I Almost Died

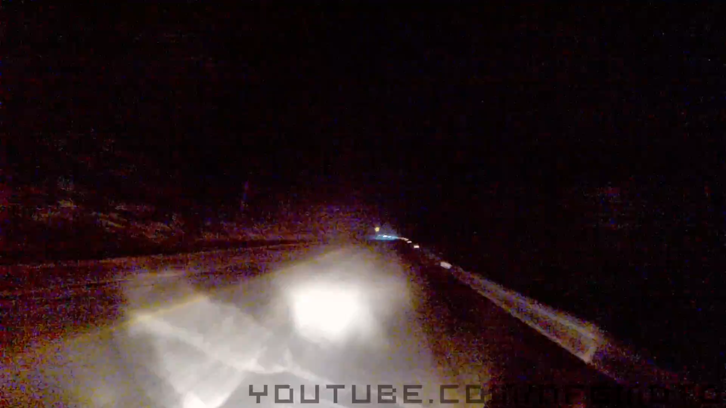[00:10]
yeah fuck yeah you see that shit?
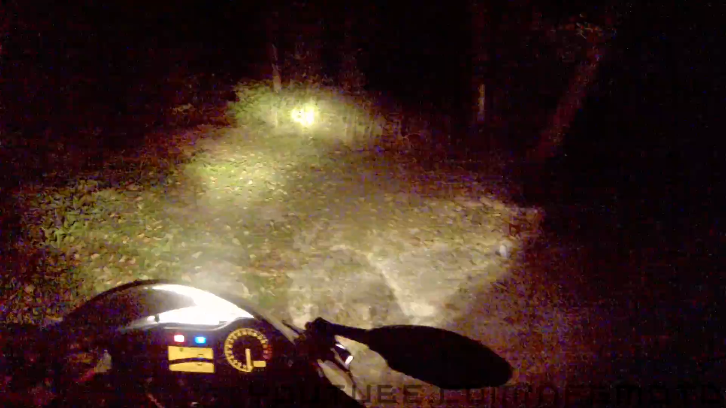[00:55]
I'm like I flashed the lights on the dude he's fucking coming on well I was gonna go around the turn and I'm like oh shit there he is can I kickstand get back?